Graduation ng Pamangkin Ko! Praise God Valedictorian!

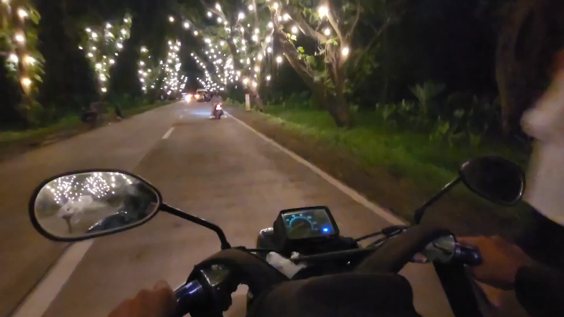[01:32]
napakaganda na mga puno na yan
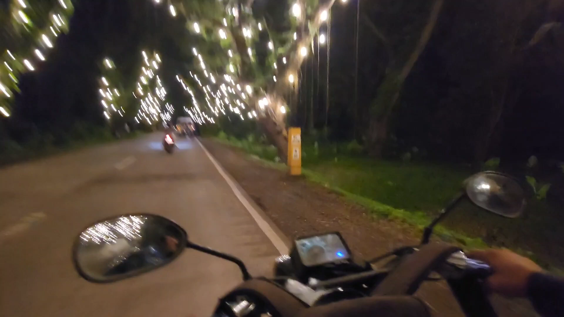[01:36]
Kasi may alitaptap na nakadigit So, maraming mga tao,